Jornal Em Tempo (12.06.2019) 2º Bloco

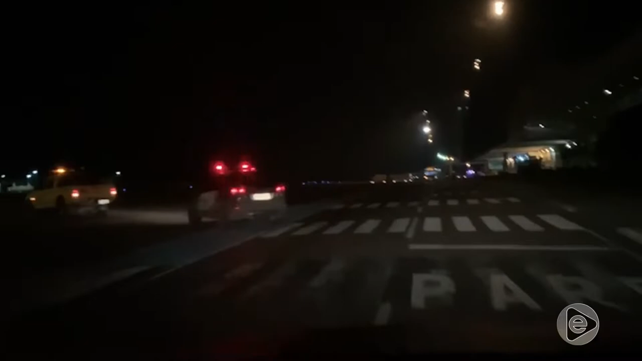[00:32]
Esse vídeo mostra o momento em que ele chega no aeroporto de Manaus, escoltado pelos policiais.